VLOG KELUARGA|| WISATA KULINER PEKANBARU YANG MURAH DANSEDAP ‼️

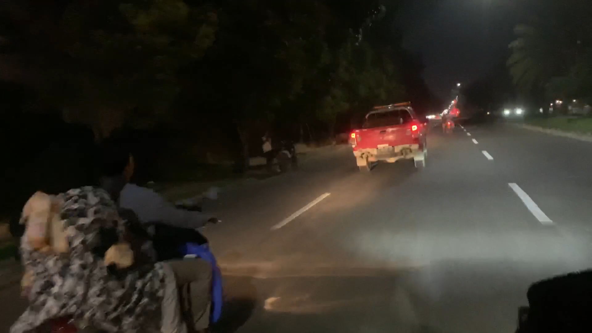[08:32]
Nah, ini tepatnya terletak di Jalan Naga Sakti. Nah, di sini juga banyak kuliner loh teman-teman.
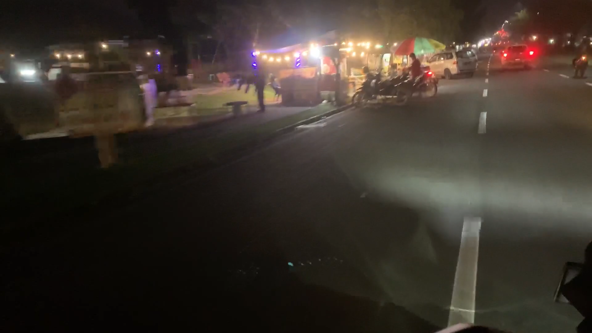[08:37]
Di sini juga tempat kulinernya tuh unik. Ada lampu-lampu.